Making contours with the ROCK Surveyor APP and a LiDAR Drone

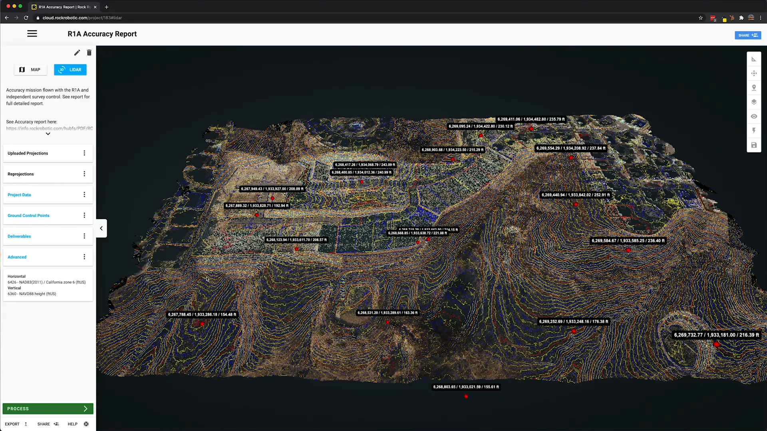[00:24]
Here we see the results. We actually have all the contour lines at one foot intervals. This lidar dataset is in a state plane of the California Zone 6,
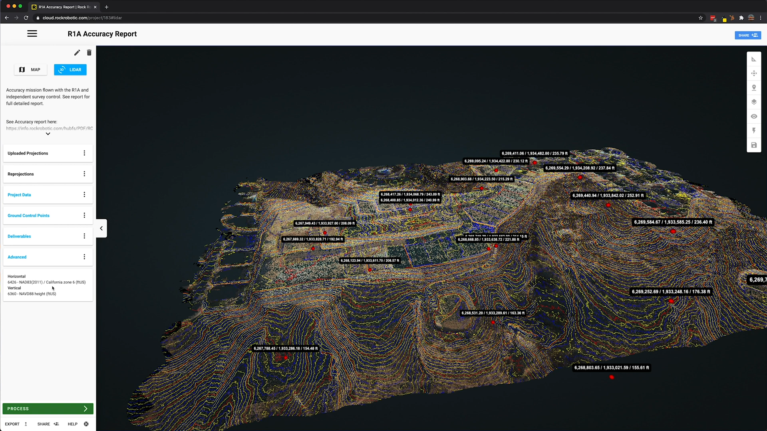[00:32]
NAT832011, and it's using a vertical datum projection of NAVD88 in US survey feet. The red points are ground control points,
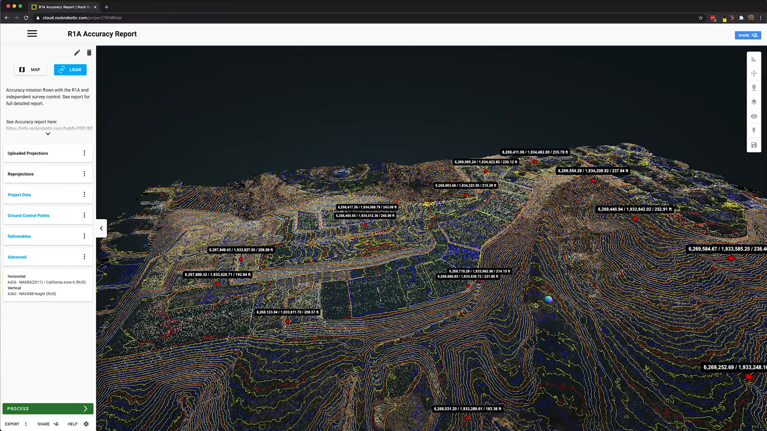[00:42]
and the data you're looking at right now is the ground classified lidar dataset. So how do we make this ourselves?
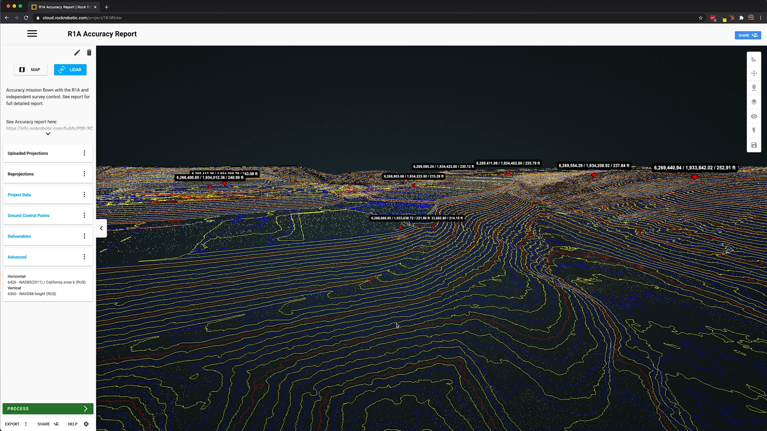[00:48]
That's the topic of today's video. To get started, this is what I used to make this topographic map.
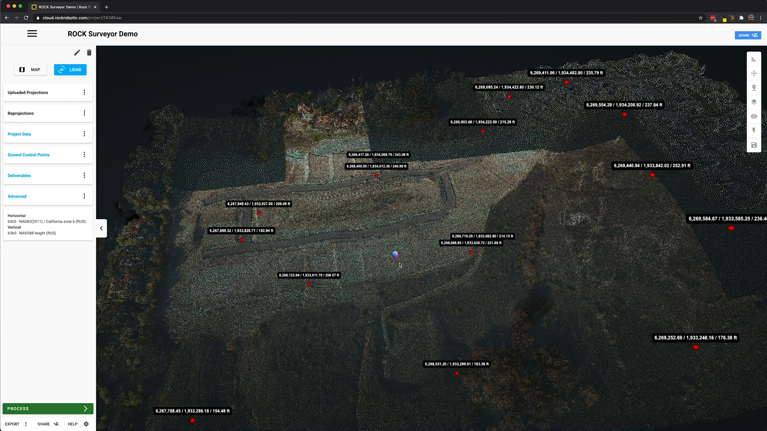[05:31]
Now at this point, before we go on to generating the contours and the digital terrain model and the GCP report,
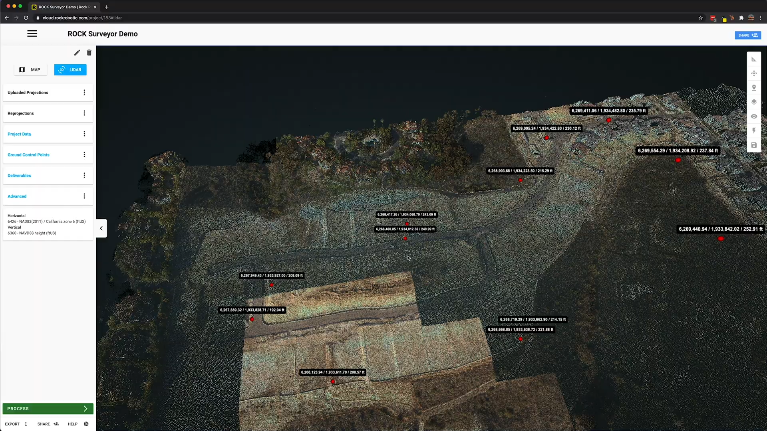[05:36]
the first thing we want to do is look at our ground control points and the LiDAR data.
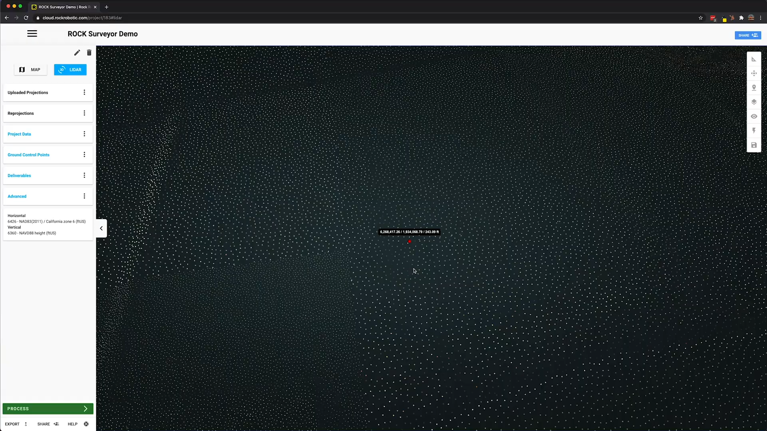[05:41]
So we can see here, this looks really good already.
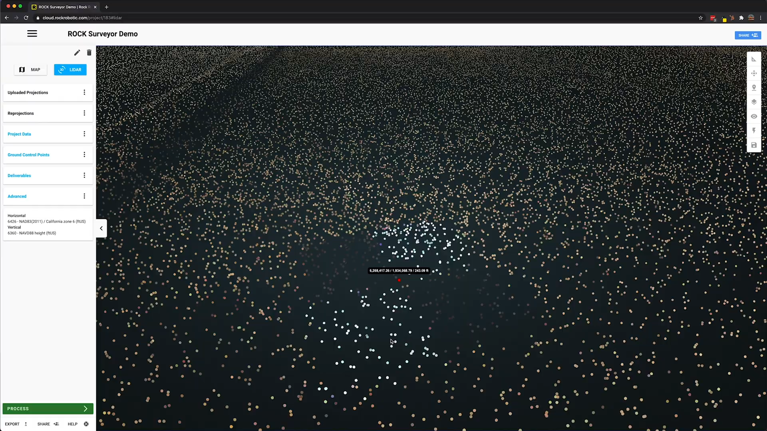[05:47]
Not much needs to be done there.
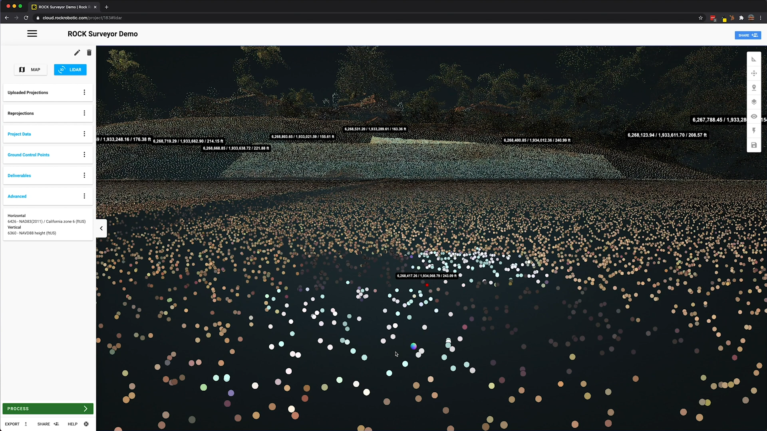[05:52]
But let's see, for example, if we saw the slider data set and we saw the points were there,
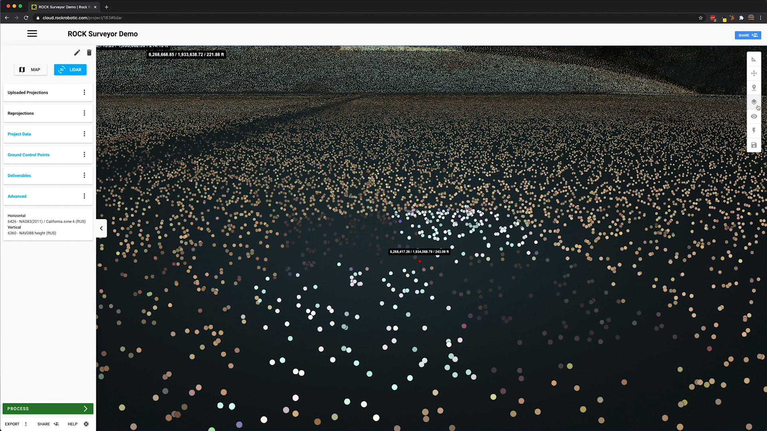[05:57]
but it was looking more like this
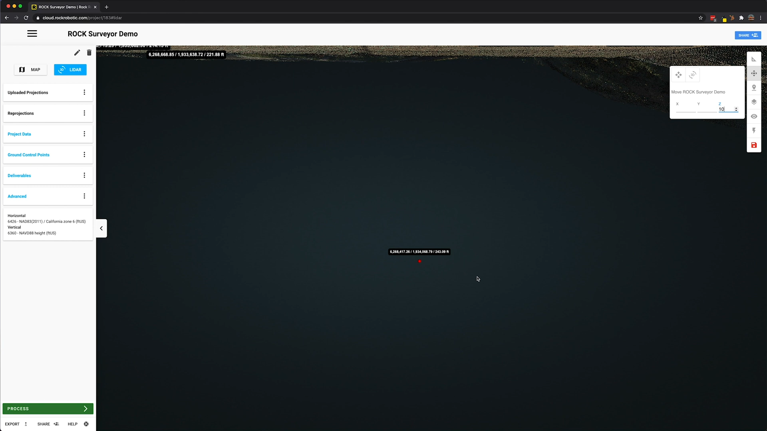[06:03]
with all of our points below
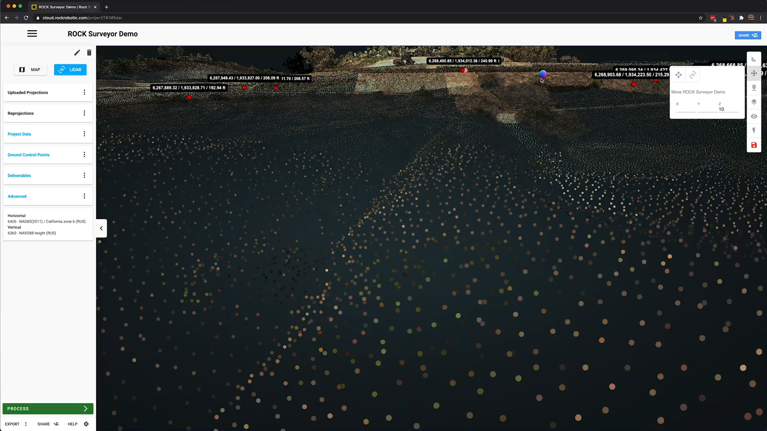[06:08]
like this, then we would have to make an adjustment.
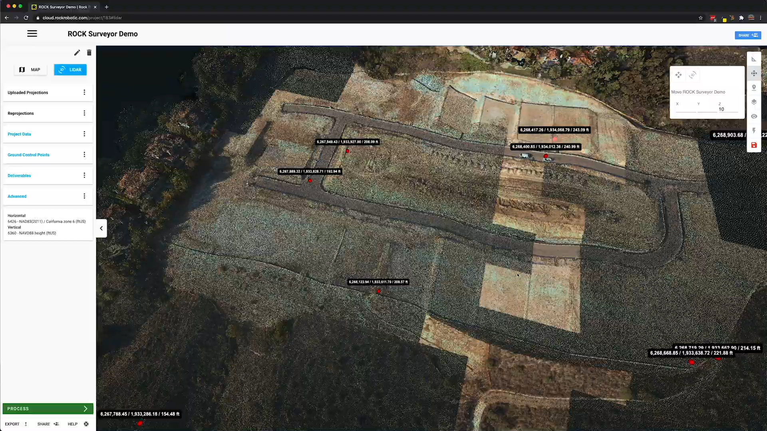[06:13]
So now we can see here's our aerial target,
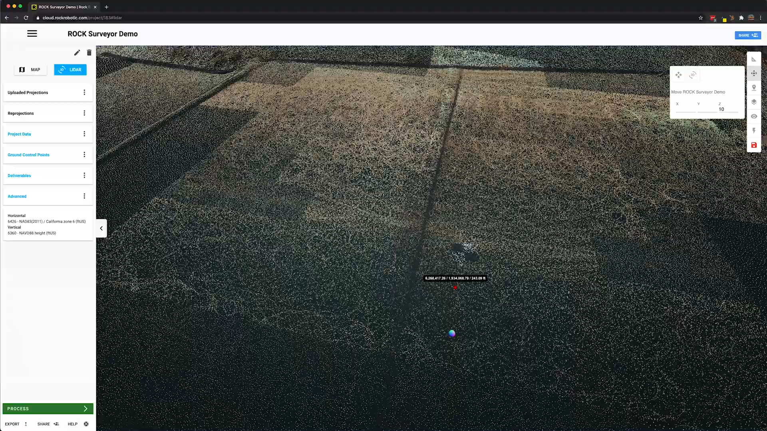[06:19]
but you see the actual point is below the surface.
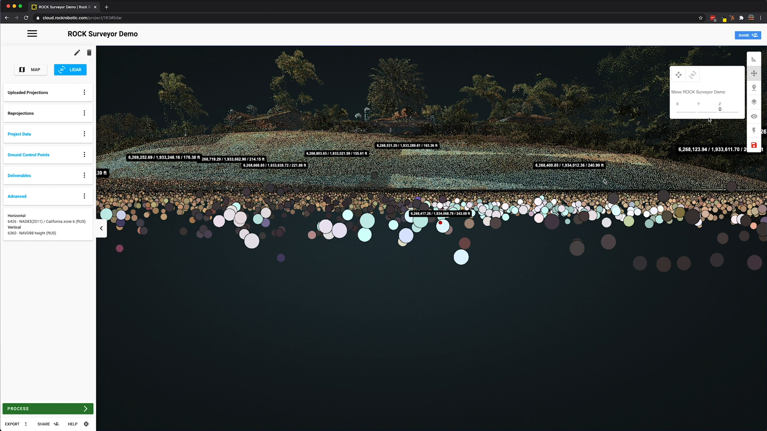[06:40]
This is how you're able to make manual interventions to adjust the data set. Likewise, if it was not good in the northing and easting,
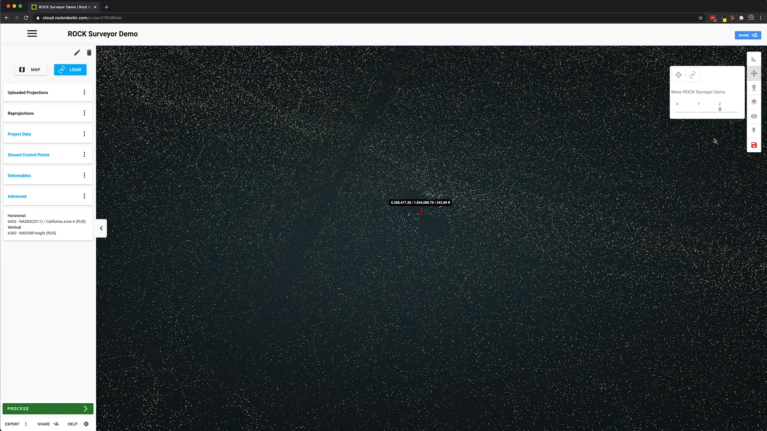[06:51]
we can adjust the X and Y as such, and then you click the save button. Once you click the save, it saves the current settings here on your translation of the data set.
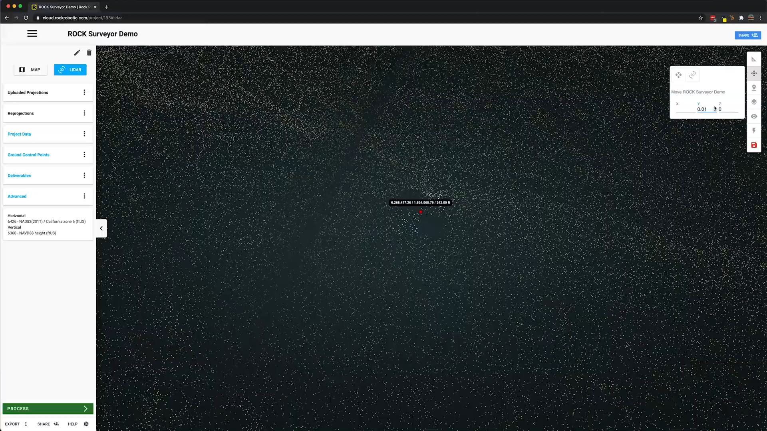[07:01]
Alright, now that we have uploaded the LiDAR data set, we reprojected it to the correct state plane projection.
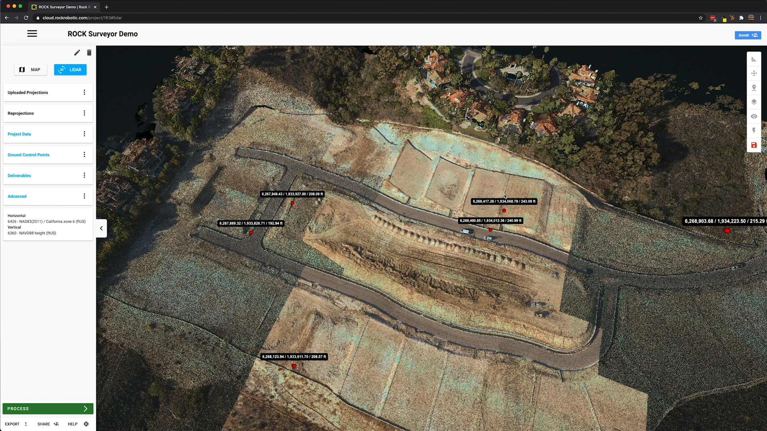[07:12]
We uploaded the ground control points and their correct projection. We verified that the LiDAR data set looks really good compared to those points. Let's go ahead and click on process.
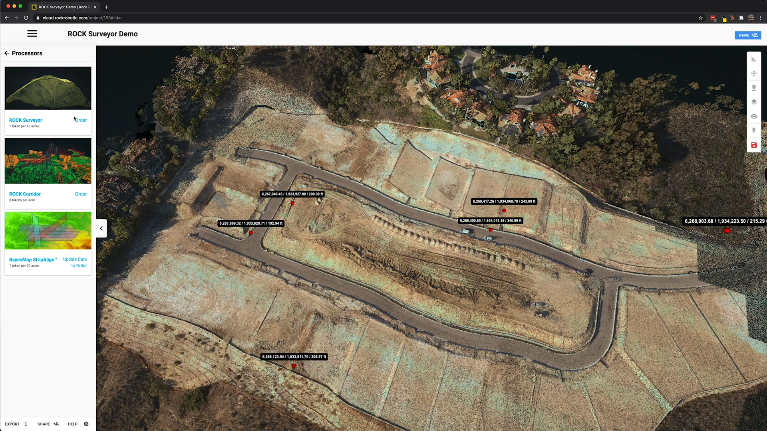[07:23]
We'll go ahead and select the Rock Surveyor.
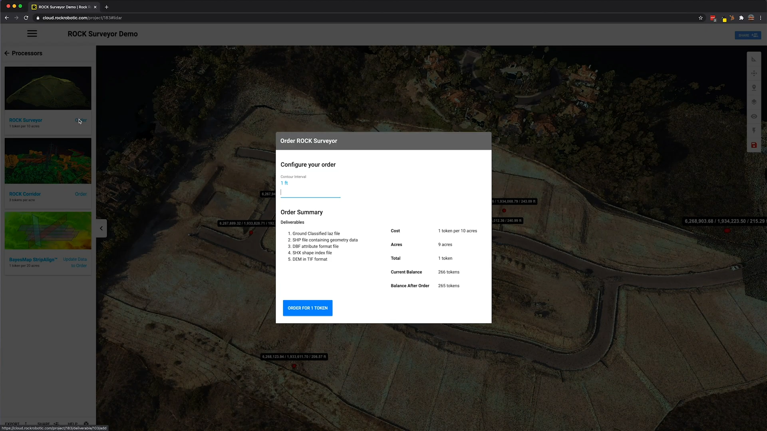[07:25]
And with the Rock Surveyor app, we're going to get the ground classified LAS, LAZ. We'll get the shapefile containing the geometry data. These are the contours. We'll also get a DEM, which is a DTM actually. And this is a digital terrain model. So this is the bare earth DTM. And the dbf attribute format file.